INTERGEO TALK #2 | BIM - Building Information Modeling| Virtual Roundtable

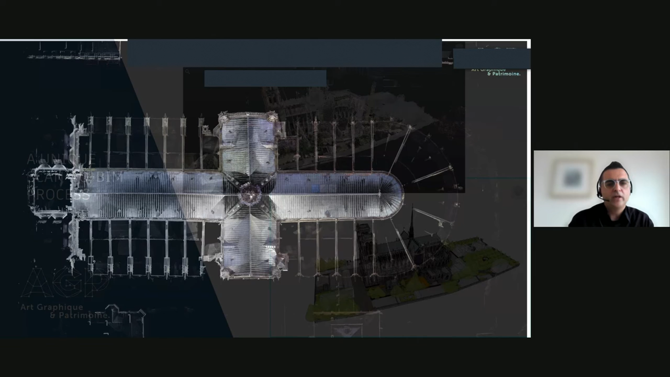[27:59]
This is a view from the top.
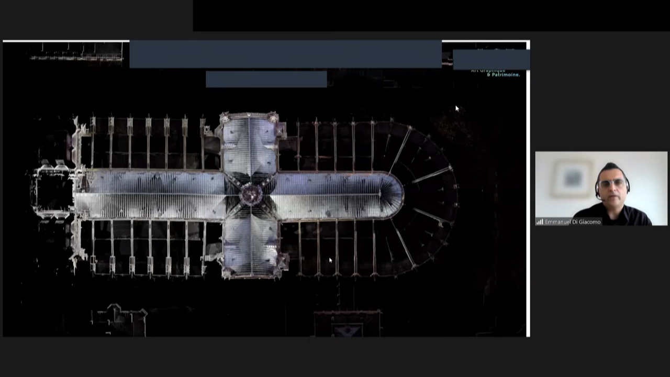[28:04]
And there were thousands, it represents 46,000 millions of pixels of, of, of data. So there were both data coming from laser scanning operations, as well as the drones, drones were used, you know, in order to get the, the aspects of the cathedral. So part of this, part of this point clouds, by the way,
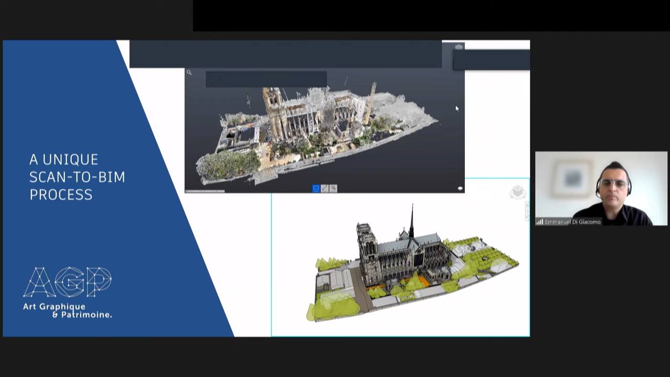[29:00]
we had to clean them to analyze them in order to see if there, there were any problems on the, on, on the, the existing model. And then we recreated a BIM model that you can see underneath. We chose, so Ilka was mentioning LOD, we chose to work on the LOD of 300. And here you can see from the left to the right. So the, the, the point cloud survey, and then you can see the point cloud with the, the BIM model of Notre Dame,
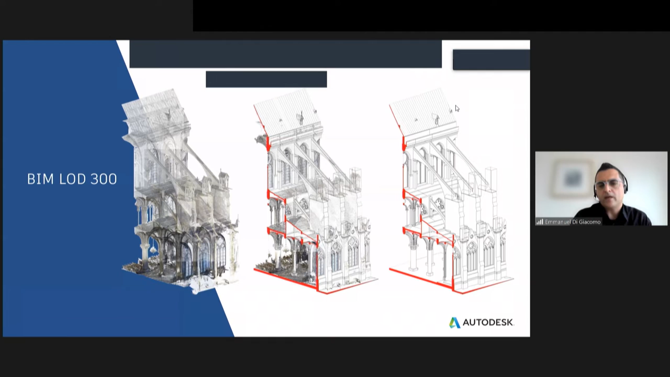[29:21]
as well as the final version of the, of the BIM model. As you can see, it resulted in a, in a very high fidelity model fully designed, you know, in a rabbit, obviously.